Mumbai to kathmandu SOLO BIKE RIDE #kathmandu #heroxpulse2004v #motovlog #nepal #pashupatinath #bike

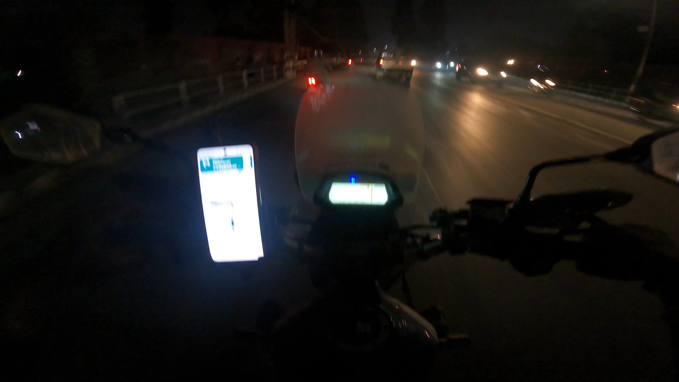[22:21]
प्लस ये जो माला मेरे को दी है, वो माला वो लोग बेचते 1000 में या फिर लाख में, 5 लाख में भी बेचते सेम माला। सो ये नेपाली माला दी है मुझे। ये क्या है भाई साहब, इतना मस्त टावर।
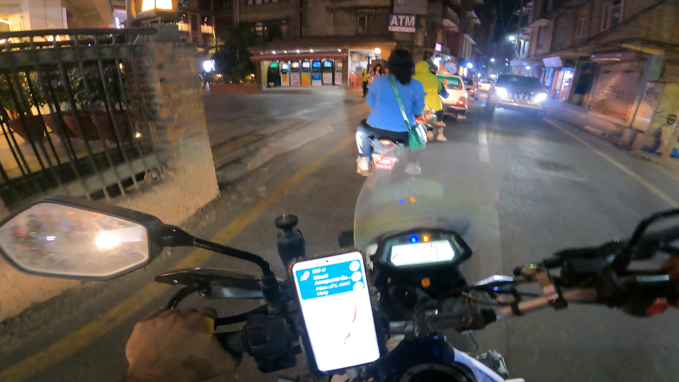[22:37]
और एटीएम देखो यार, खतरनाक। कितने सारे एटीएम है, 1 2 3 4 5 6 7 सात एटीएम एक ही साथ में।
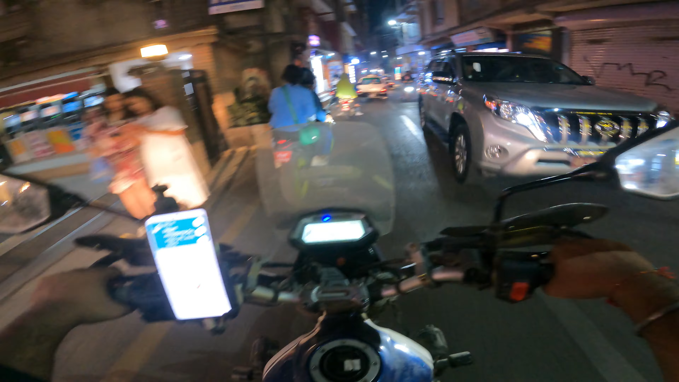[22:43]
भाई लोग, यहाँ से थामेल शुरू होता है।